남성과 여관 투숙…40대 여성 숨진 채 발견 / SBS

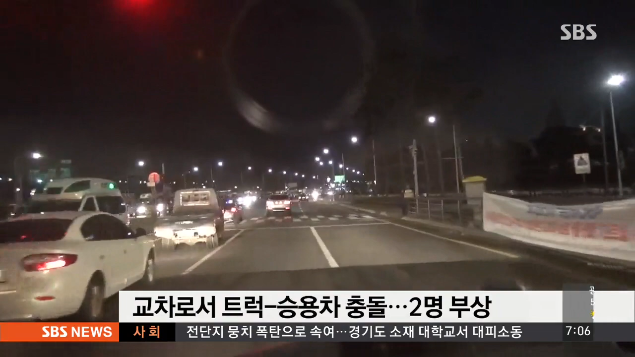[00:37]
어제 저녁 8시 20분쯤 서울 송파구 가락시장역 교차로에서 1톤 트럭과 승용차가 부딪혔습니다.